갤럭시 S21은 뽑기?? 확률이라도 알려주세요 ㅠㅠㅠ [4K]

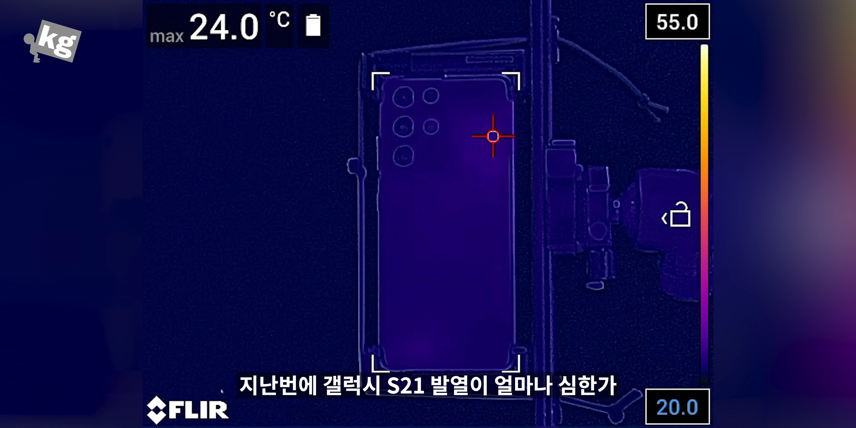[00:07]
On screen: max 24.0°C
안녕하세요 다시 잡혀온 블루입니다 지난번에 갤럭시 S21 발열이 얼마나
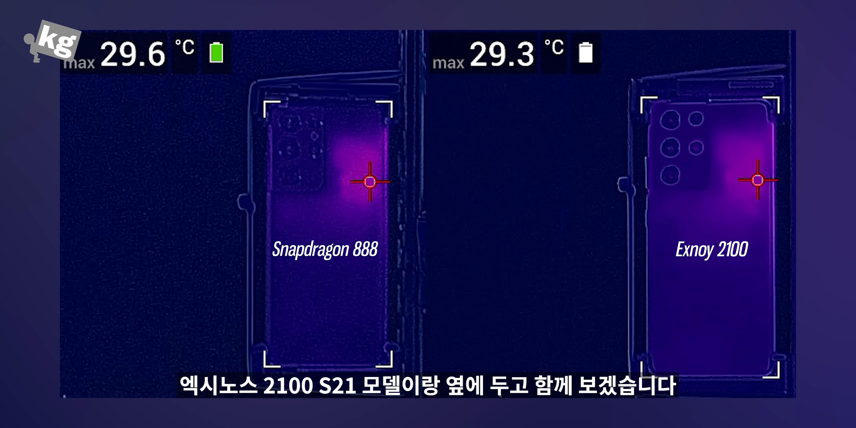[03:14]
자 엑시노스 2100 S21 모델이랑 옆에 두고 함께 보겠습니다 자 둘 다 온도가 올라가는데 스냅드래곤 888이 계속 온도가 높다가 10분도 되기 전에 45도를 뚫어버리고요 이 45도를 뚫고 난 뒤에는 손이 손에 잡고 쓰는 기기잖아요 그러니까 온도가 무작정 올라갈 수가 없어요 얘 같은 경우에는 여기 온도가 60도가 되면 손 딘단 말이에요
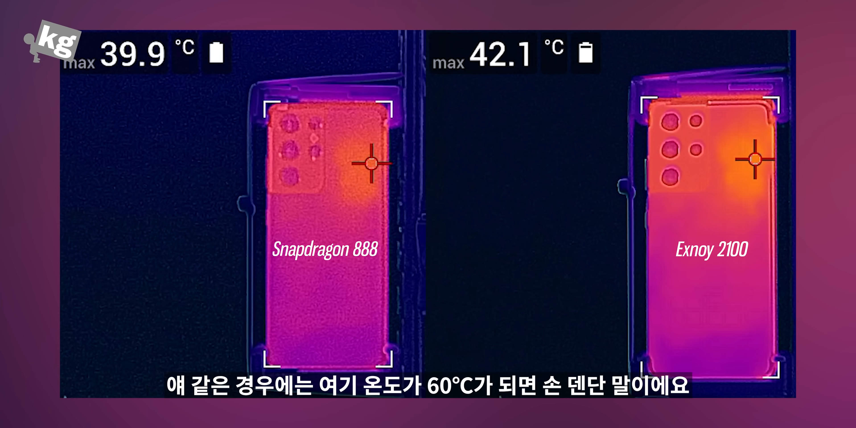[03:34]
그러니까 이 온도가 45도가 넘어가면 성능을 제한해서라도 온도를 낮춰야 됩니다 그래서 이 지점부터 해서 성능이